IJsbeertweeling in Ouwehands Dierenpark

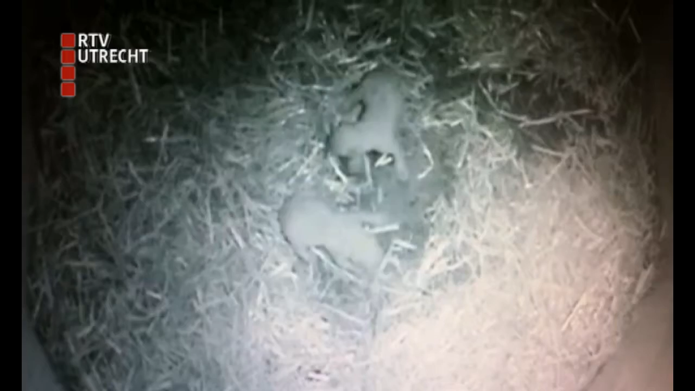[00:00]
De twee kleine ijsbeertjes hebben hun oogjes nog dicht en zijn ongeveer 30 centimeter klein. Volgens de verzorger gaat het goed met de jongen. We zien ze al mooi levendig, dikke buikjes. Moeder verzorgt ze goed.
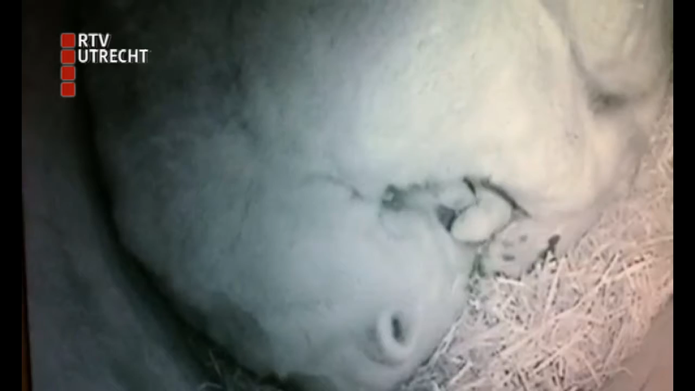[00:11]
Moeder Huggies beviel afgelopen donderdag van drie jongen, waarvan er eentje bij de geboorte overleed.
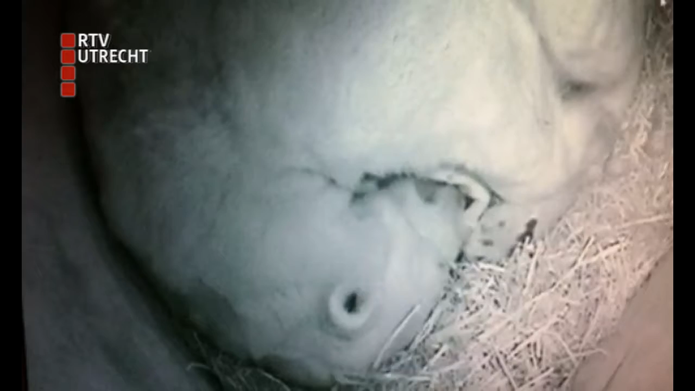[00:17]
Twee dagen lang heeft ze hem nog gelikt en daarna heeft ze hem opgegeten. Dan geeft de jongen geen teken van leven meer af en is het eigenlijk alleen nog maar een koud stukje vlees.